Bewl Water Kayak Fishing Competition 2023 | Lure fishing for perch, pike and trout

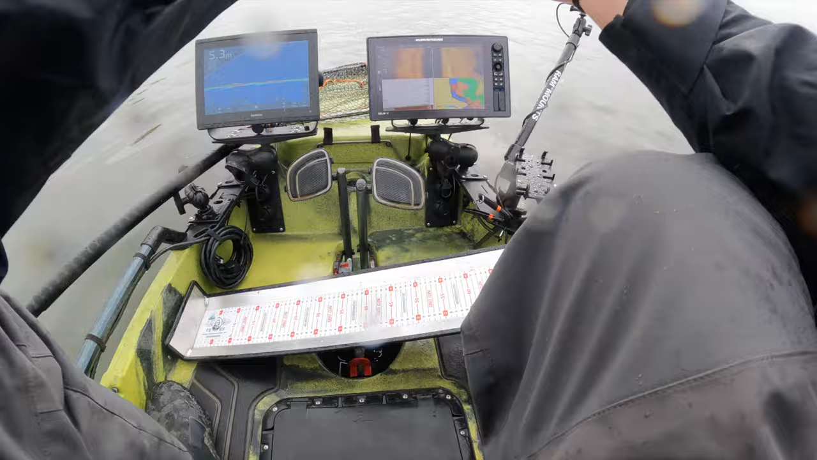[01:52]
Come on, let's catch a lot more. First fish. Oh, that feels good. That feels really good.
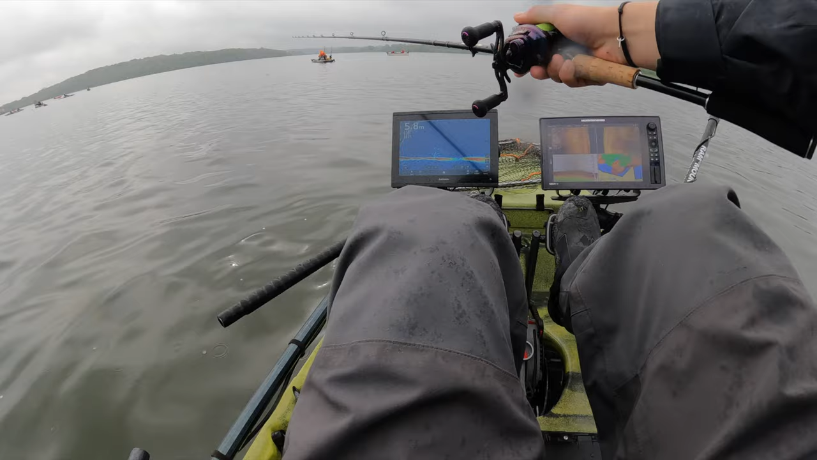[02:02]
Come on. It's 9:50 and I have my first perch. That's a really good feeling. Really, really good feeling. We're following the same fish. Yeah, there's the pike after behind him as well, I